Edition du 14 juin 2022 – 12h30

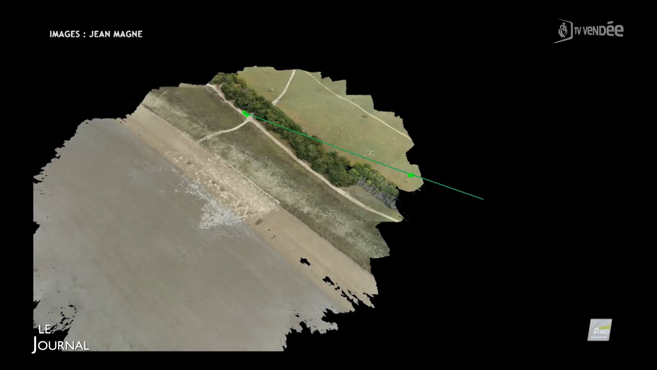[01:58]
Et ensuite, sur ordinateur, on voit les points communs sur ces photos-là et ça nous permet de reconstituer en 3D la dune.